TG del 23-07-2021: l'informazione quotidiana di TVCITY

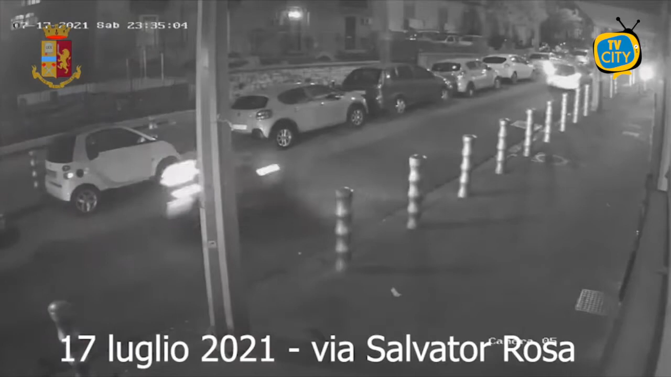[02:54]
Nell'occasione due uomini travisati, armati di pistola, anch'essi a bordo di un motociclo, si sono affiancati allo scooter delle vittime, stratturando la conducente, la quale aveva perso il controllo del mezzo, rovinando sul manto stradale.